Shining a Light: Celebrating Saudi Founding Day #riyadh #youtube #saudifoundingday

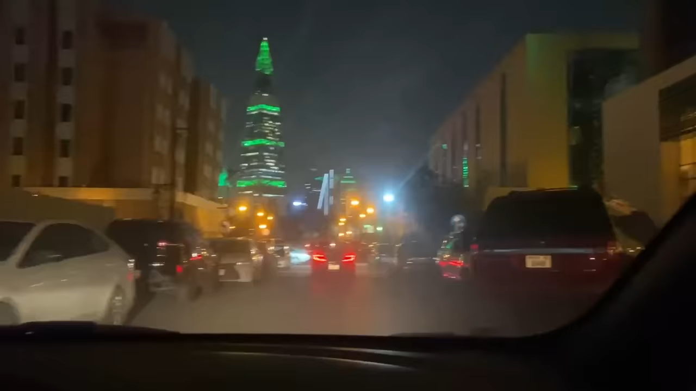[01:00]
इतनी ज़्यादा ट्रैफिक है, बहुत मतलब मुश्किल से पार्किंग मिली।
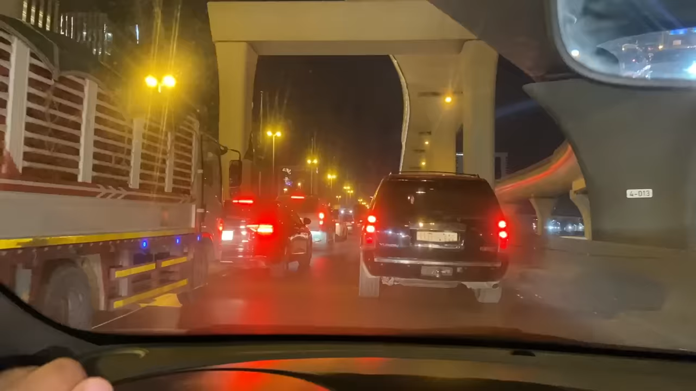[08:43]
देख रहे हैं आप लोग इतनी ज़्यादा ट्रैफिक है रियाद की, लेकिन ये जो ट्रैफिक है ये फाउंडिंग डे की सेलिब्रेशन चल रही है।